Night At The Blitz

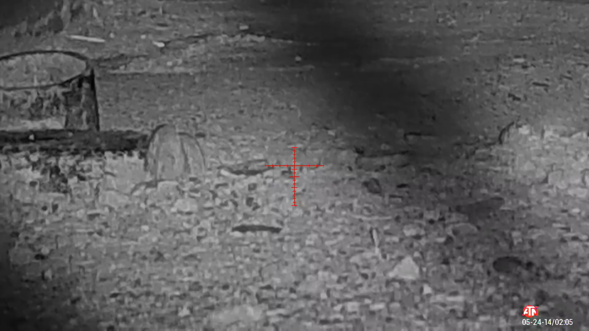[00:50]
Douchebag Samantha. You want a double shot? How about 4? Maybe 5. Did you get him? John from Illinois. There's Samantha. Resting in peace.
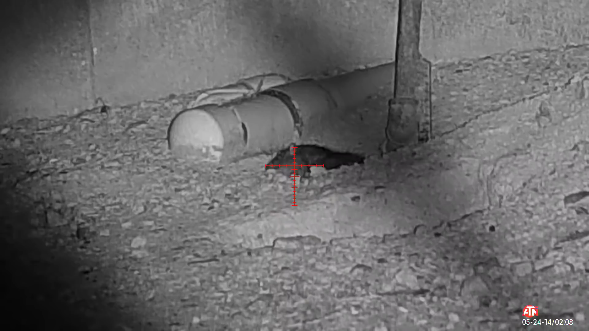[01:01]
Crockett on the blitz, full auto.
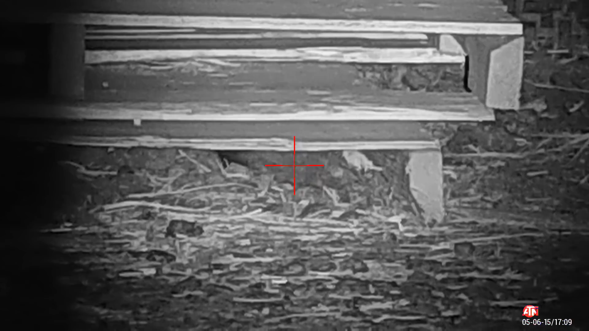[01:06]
Dead rat. Looks like a little mouse.
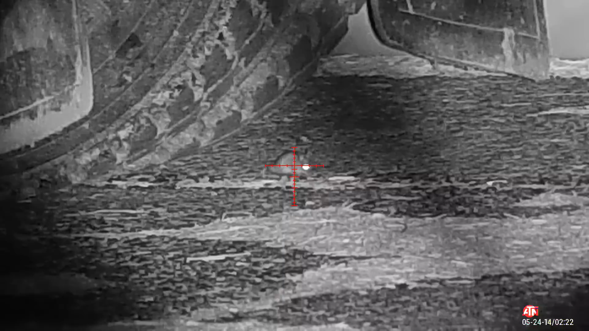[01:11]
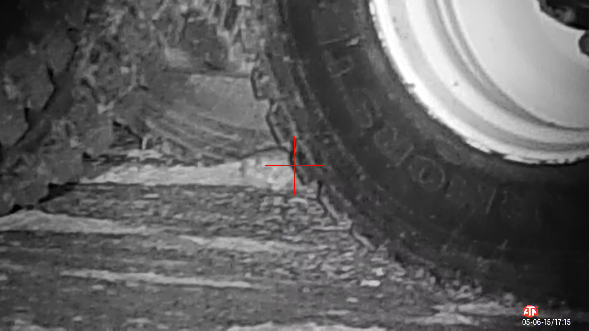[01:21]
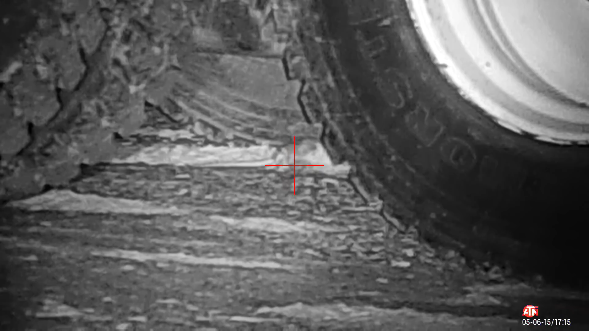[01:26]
Okay, Crockett on the blitz, full auto. I can get it.
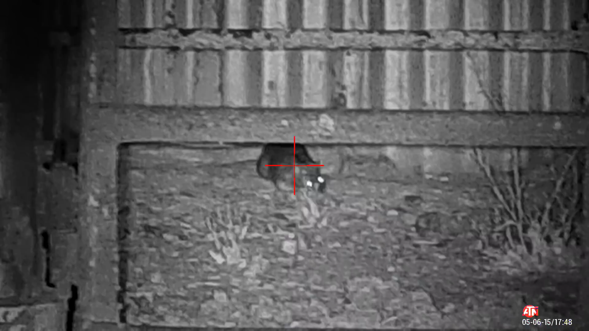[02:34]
There's Don Juan. Stop luck. You got the blitz.
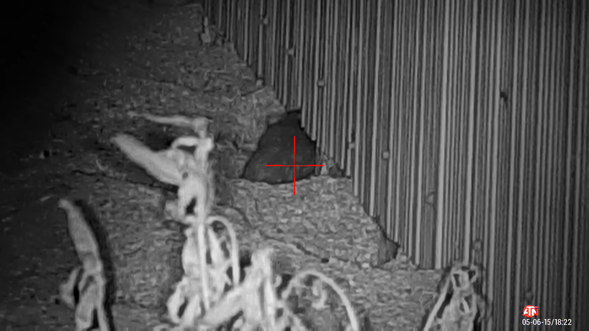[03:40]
Oop, a little worse for wear.
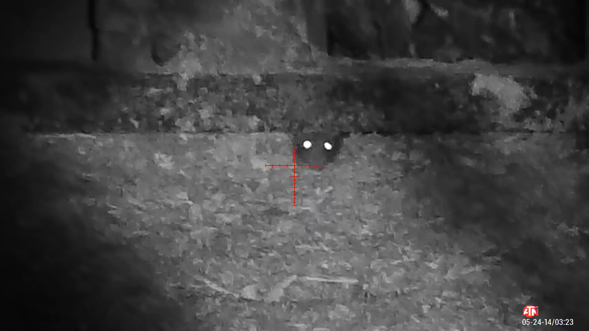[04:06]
I don't think he can see me here.
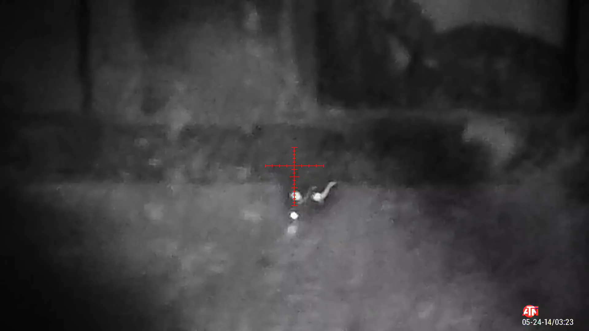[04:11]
Hello back in there.
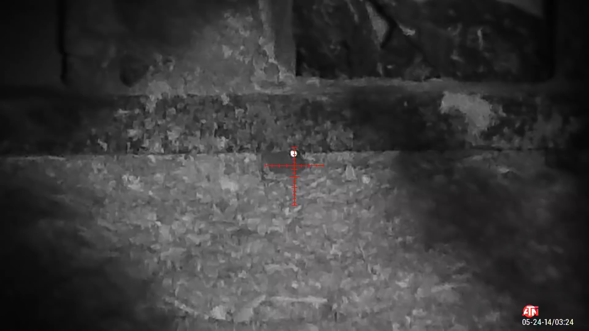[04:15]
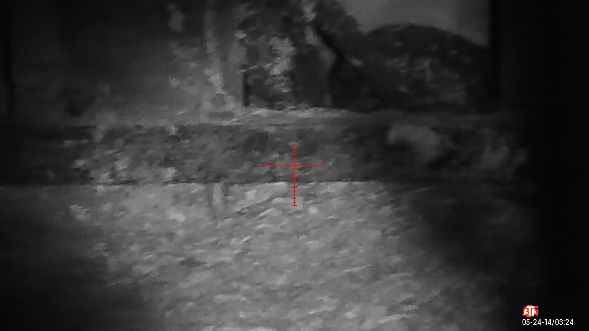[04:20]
That was a mouse. Who dat? Your rat.